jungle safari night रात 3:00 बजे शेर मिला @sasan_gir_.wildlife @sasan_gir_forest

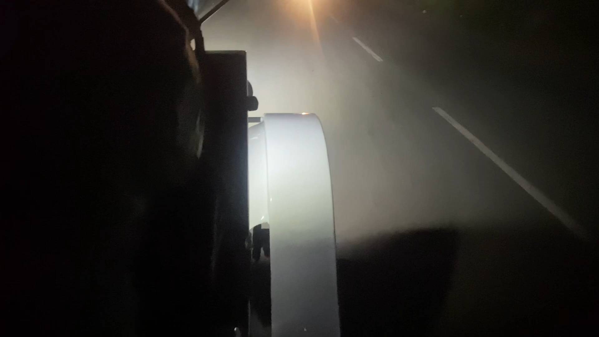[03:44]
आप देखिए कितनी दिलो गाड़ी चल रही है और खत्रा है
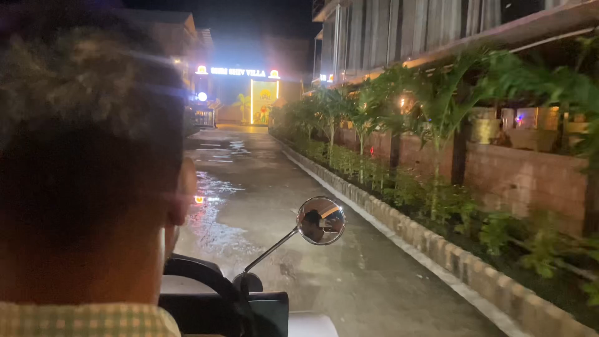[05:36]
यह आप एंटरेंस देख सकने के इसना प्यारा है